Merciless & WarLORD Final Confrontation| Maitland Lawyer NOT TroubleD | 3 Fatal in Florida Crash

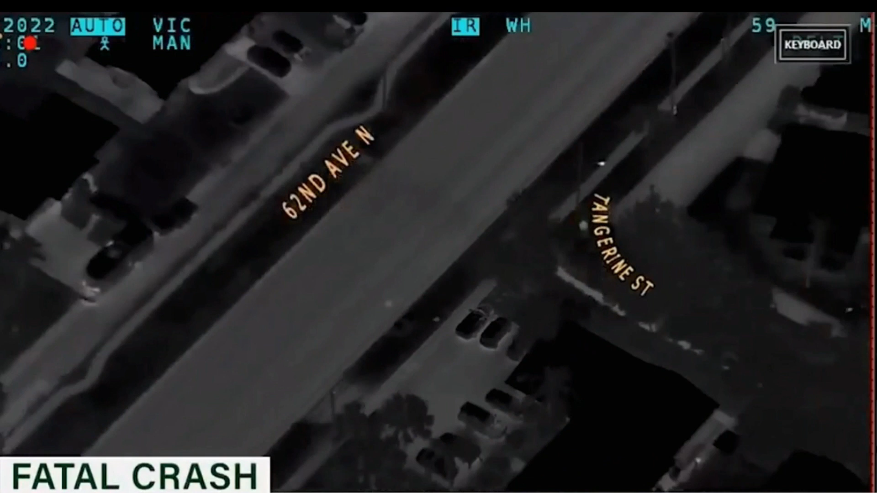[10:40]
Now, the footage show a teenager walking along the street when one of them spotted a car and tries the door, which was unlocked. All three pile into the car and proceed to take a joyride without knowing that the eyes in the skies were watching. The authorities was already in that area attending
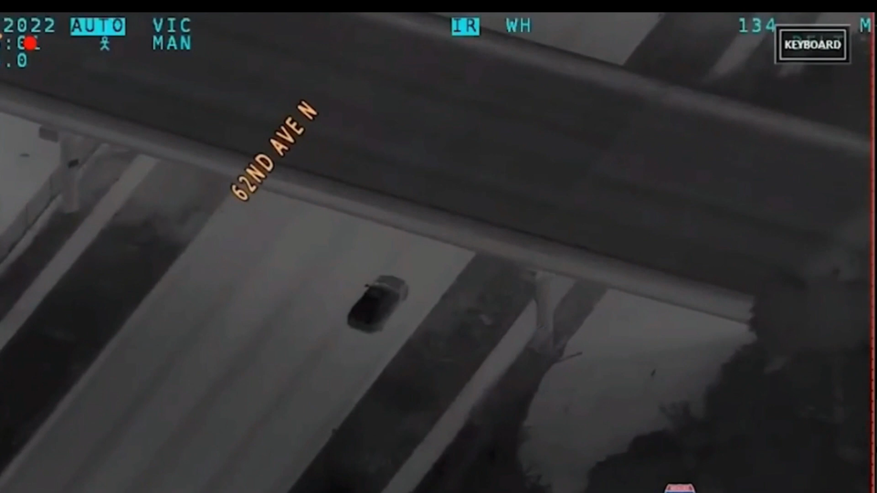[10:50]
an unrelated robbery call when they spotted the three young men behaving suspiciously. They pulled off in the vehicle and cruised down the street until they noted that they were being followed by a police car with cops signaling them to pull over. Instead of stopping, you know, the car accelerated at high speed, topping 123 miles per hour.
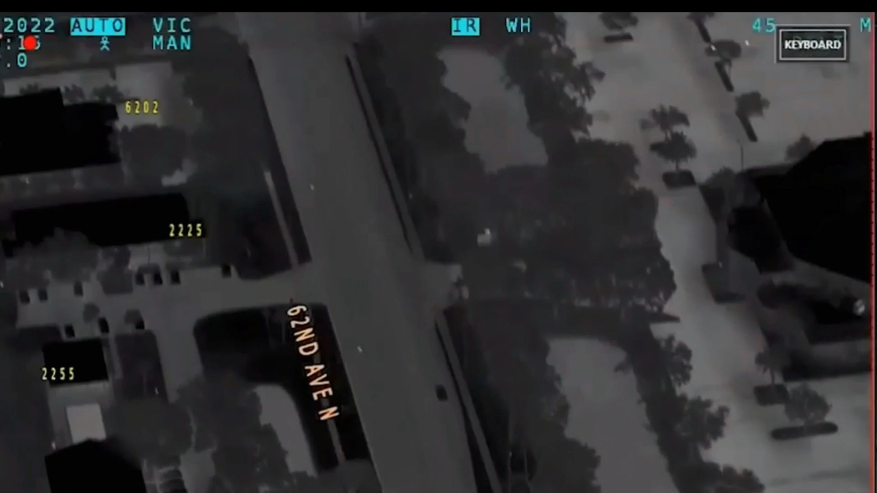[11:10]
Order from a police radio tell the pursuing police officer to cease pursue, which you can see from the video footage. The police officer backed off. The driver lose control of the vehicle and the Maserati skid across the road around 20 minutes after they shook the cops, hit a curb, and capitalized onto the bonnet.